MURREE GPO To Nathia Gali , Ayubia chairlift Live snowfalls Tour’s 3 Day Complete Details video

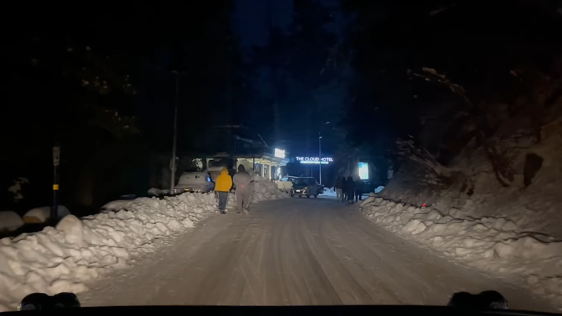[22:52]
लो जी आखिरकार हम तकरीबन नथिया गली पहुंच गए हैं, जो पीछे वो स्लिपरी वाली जगह थी जहाँ गाड़ियों के एक्सीडेंट्स हो रहे थे वो तकरीबन यहाँ से मेरे ख्याल में 1 किलोमीटर होगी राउंड पाउंड,
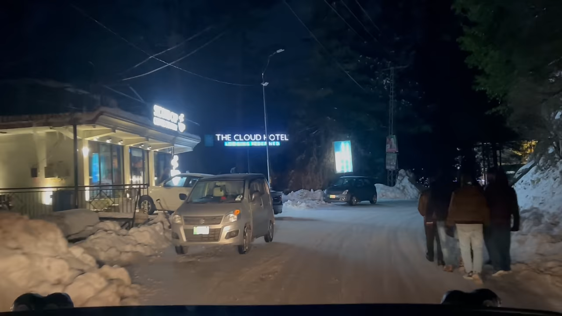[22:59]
तो वहाँ से बस अभी 2-3 मिनट हुए हमें चले हुए, तो हम पहुँच गए सेकंड कप कॉफ़ी और नथिया गली का मेन बाज़ार स्टार्ट हो गया।
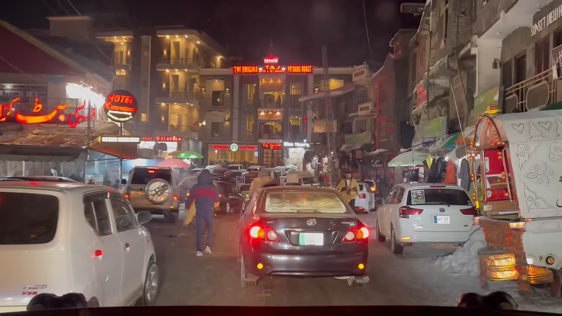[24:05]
तो आप देख सकते हैं देसी भटकड़ाई भी लेफ्ट साइड पे हमारे गुजर रहा है, तो काफ़ी ज़्यादा यहाँ पे रश है जी, काफ़ी गाड़ियाँ खड़ी हैं भटकड़ाई पे। ताज होटल है, पटाखा रोस्ट है, बारबेक्यू,